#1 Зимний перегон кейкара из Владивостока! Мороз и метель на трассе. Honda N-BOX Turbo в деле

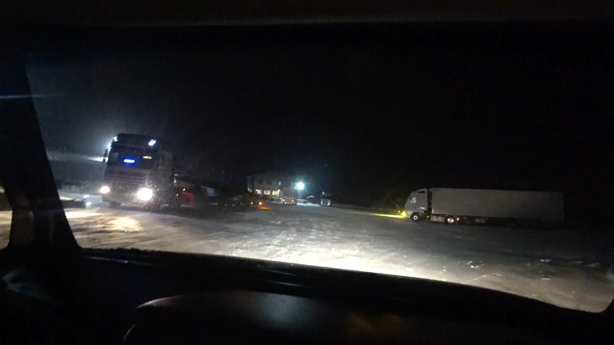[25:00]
Заходим На стояночку Значит Конечно Метель Она Это Не очень Не очень Она Способствует Перегону Честно Скажу
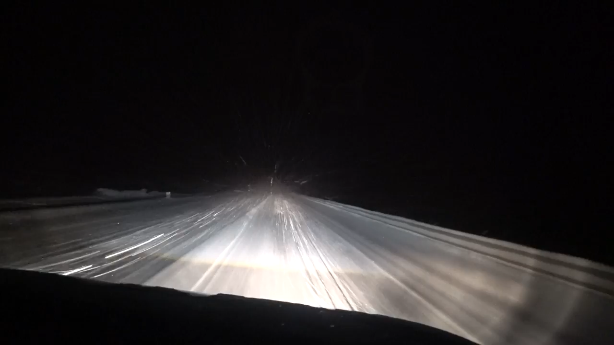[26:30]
Короче Жесть Летет Вообще Видимость Практически Нулевая